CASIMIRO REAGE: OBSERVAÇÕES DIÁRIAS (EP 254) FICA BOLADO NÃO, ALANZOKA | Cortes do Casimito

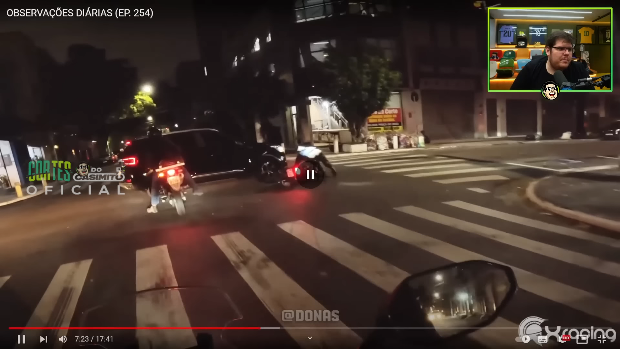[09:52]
Mas bateu bem, bateu Quase que bateu os dois, mano Nossa, mano Cara, aí o pare é de quem aqui? O pare é de lá Não tem pare aqui, não Cadê o pare?